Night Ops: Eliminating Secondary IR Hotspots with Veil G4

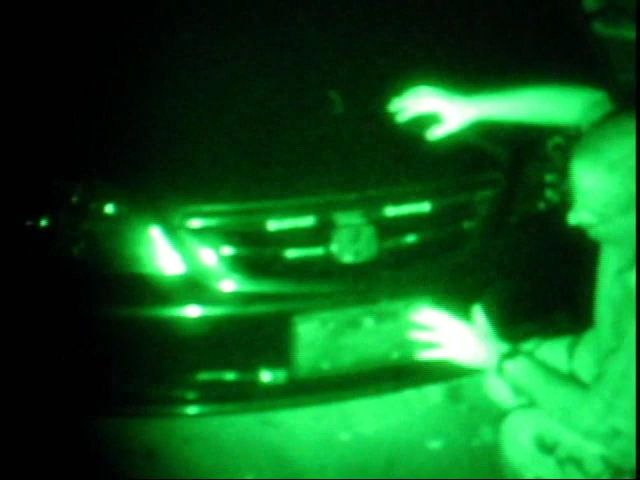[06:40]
The screws, they're gone? Yep. Okay. Okay. I want to step away from the vehicle now. And please do a pan again. And now you saw before and now you saw after doing finding the hot spots and then eliminating them. How does it look? Good.
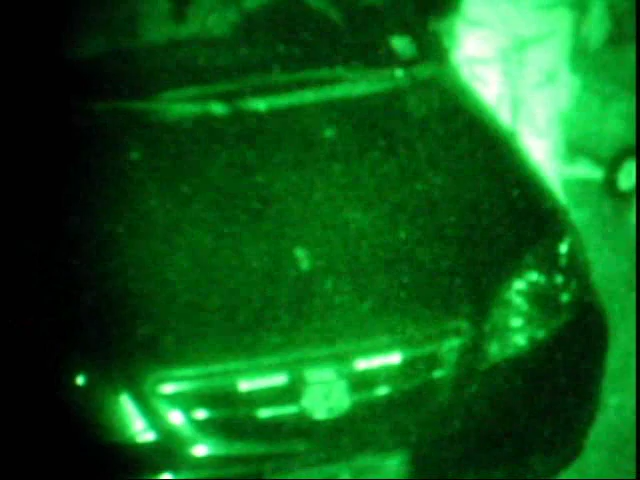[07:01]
Other than the jammer heads where they're illuminating. The annulation? Yeah. Yeah. No, I wouldn't be too concerned about that because if you're running active jammer heads on those things,